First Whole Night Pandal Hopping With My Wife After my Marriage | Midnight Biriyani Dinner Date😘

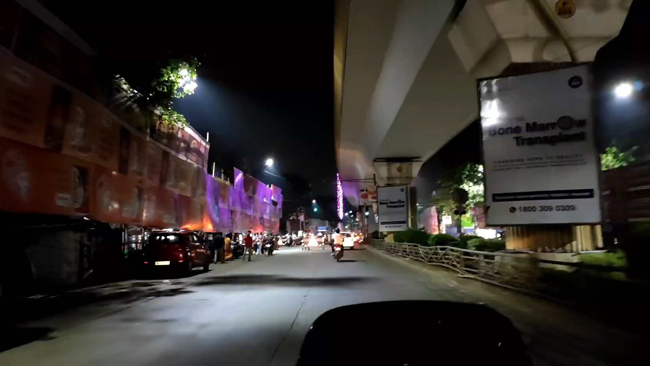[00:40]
এই হচ্ছে আমাদের রাতের কলকাতা পূজোর কলকাতা তো
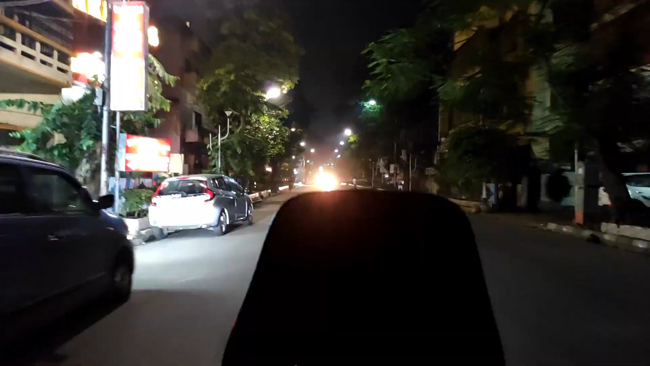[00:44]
আমরা এখন বিমলিপুরের রাস্তায় আছি দেখে মনে হচ্ছে না এই জায়গাটাতে কোনো পুজো হয়েছে রীতিমতো অন্ধকার লাগছে আর পাকা রাস্তাটা আর